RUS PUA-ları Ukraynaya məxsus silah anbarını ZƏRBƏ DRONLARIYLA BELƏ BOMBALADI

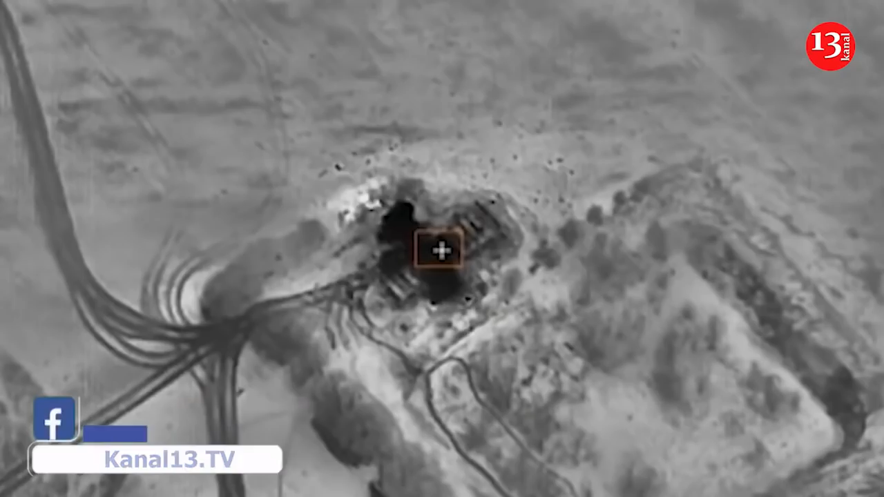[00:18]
Rusiya hərbi kosmik qüvvələrinə məxsus zərbə puaları, yüksək dəqiqlikli raketlərlə Ukrayna ordusuna məxsus
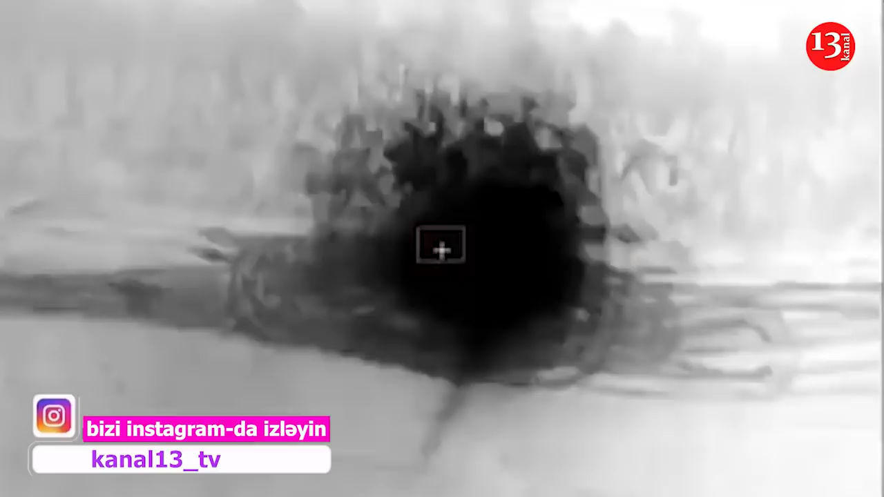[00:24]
zirihli texnikalara və silasursa tambarlarına zərbələr indirib deyə məlumatda qeyd olunub.
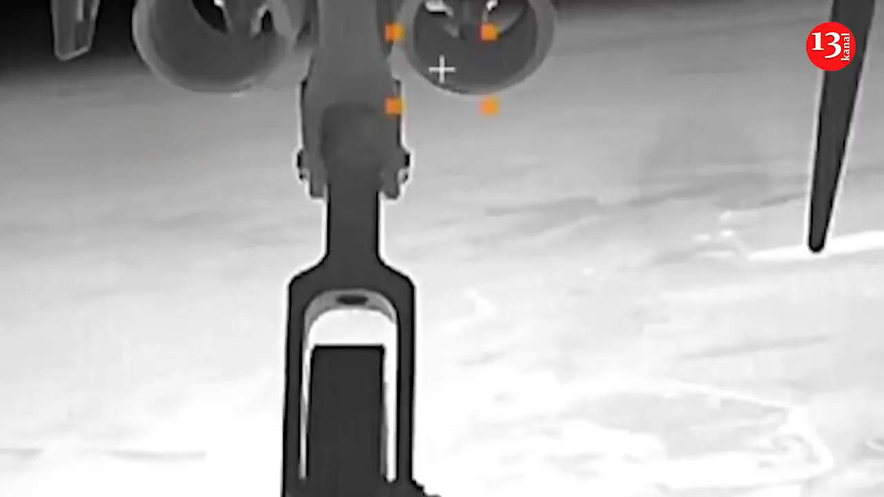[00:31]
Nazirliyi zərbələrin forpost kəşfiyyat zərbə dronları vasitəsilə indirildiyini qeyd edib.